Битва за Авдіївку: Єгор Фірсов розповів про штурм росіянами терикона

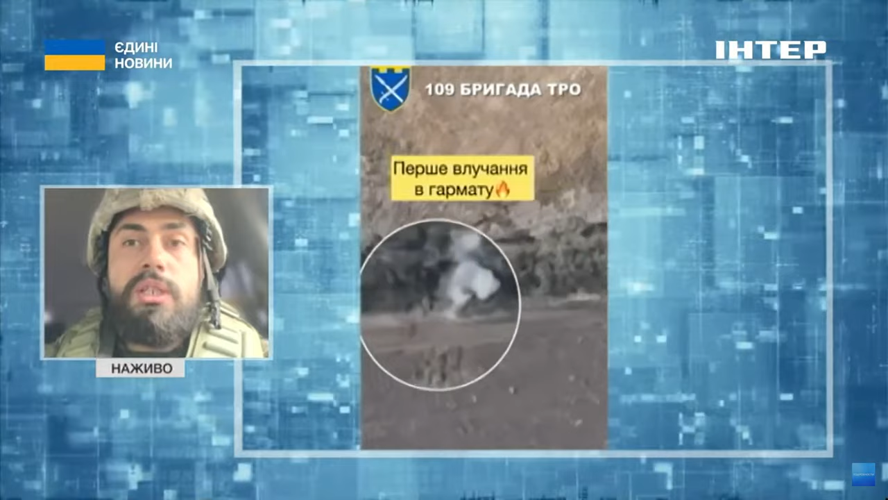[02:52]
і ці наші, скажімо так, ну не тільки наші, дуже багато людей на цьому працюють, в тому числі інженери в тилу, це дозволило залетіти в ці так звані ями до ворога і знищити там техніку.